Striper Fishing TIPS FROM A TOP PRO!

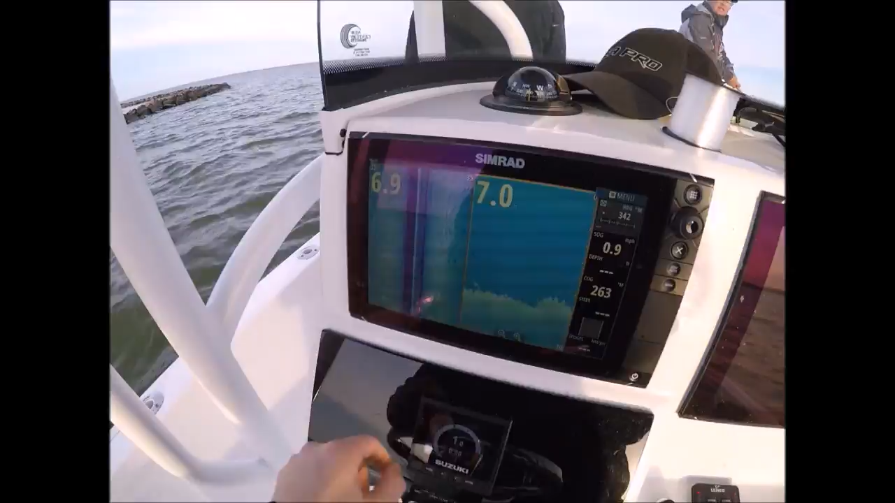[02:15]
okay he came across there's another one we're on rocks right now i put the rod between my legs